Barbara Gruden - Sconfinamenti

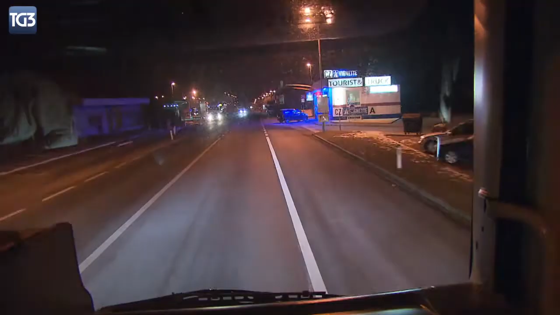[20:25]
adesso stiamo arrivando in confine con la Repubblica Ceca e